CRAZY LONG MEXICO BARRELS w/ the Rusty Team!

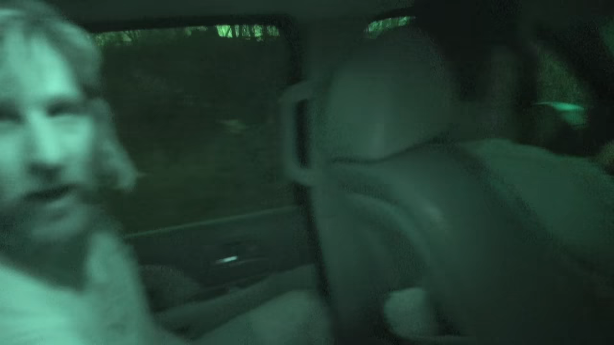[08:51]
Look at how sick night mode is.
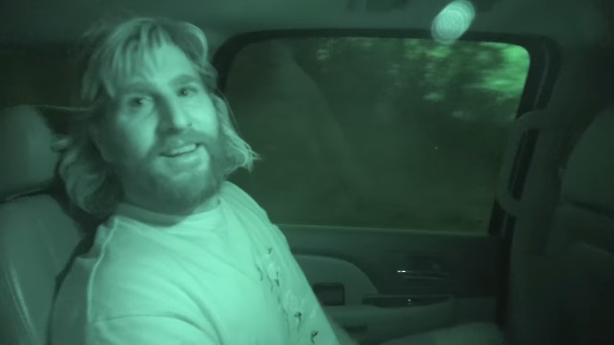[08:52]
Look at Wado. Look at Wado. He's so bright. We're gonna get you, man. It's like those goggles. You see your eyes, dude.
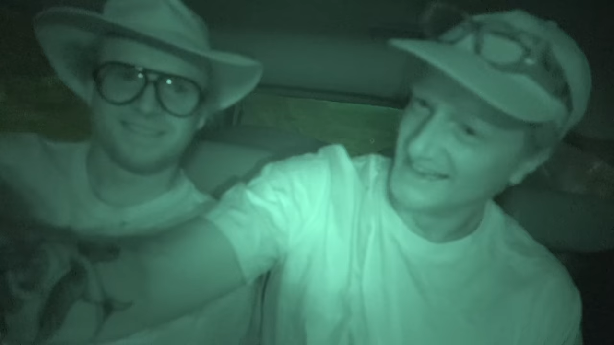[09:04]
It's so really? Wild, yeah. Whoa, man, we're out there.
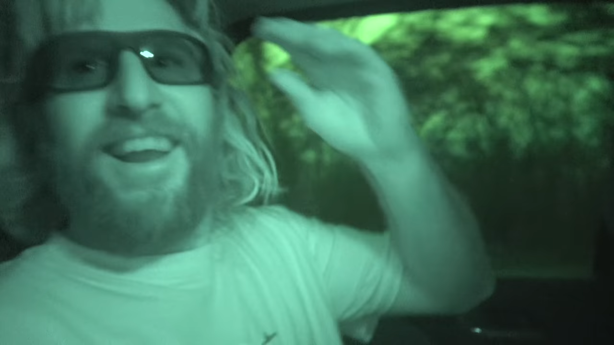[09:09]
Can you see my eyes and these? Yeah. What the fuck? You actually can. Look at Windows. Like someone surfing in night mode and you'll see their dick through their bodies or something.